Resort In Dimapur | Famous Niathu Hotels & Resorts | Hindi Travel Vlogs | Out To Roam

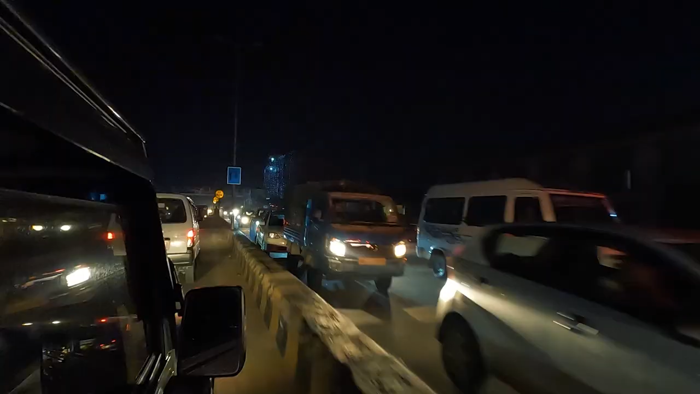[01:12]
काफी देर तक हम स्लोली स्लोली आगे बढ़ते रहे और जब तक हम अपने रिजॉर्ट पे पहुँचते अंधेरा हो चुका था और रिजॉर्ट से बाहर जाने का प्लान हमें कैंसिल करना पड़ा